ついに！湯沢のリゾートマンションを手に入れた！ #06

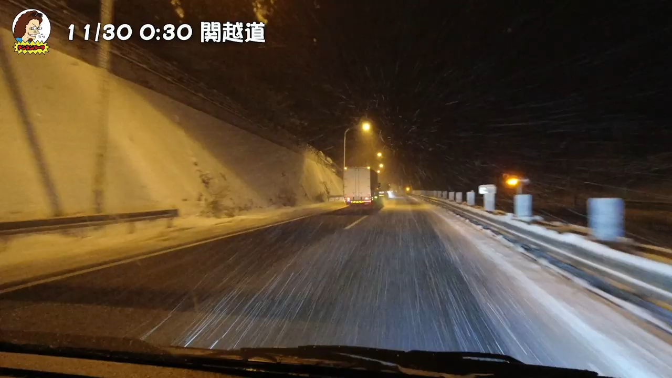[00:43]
11月30日でこの積雪やばいねー大寒波が来てるらしいです除雪車が入らないラバイレベルの積もり方になってきました関越トンネルちょっと手前ですね谷川岳なんで結構動いてきてます今日まだ11月30日だよ予想以上の大雪でもう完全にスタッドレス履